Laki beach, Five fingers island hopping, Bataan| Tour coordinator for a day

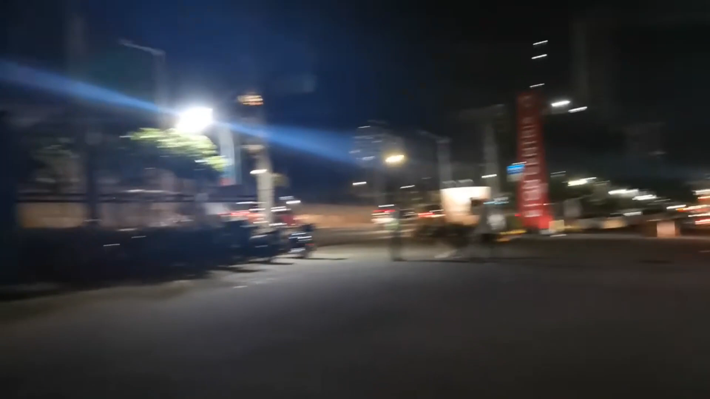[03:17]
Ayan, nandito na kami sa aming pick up point. Centris.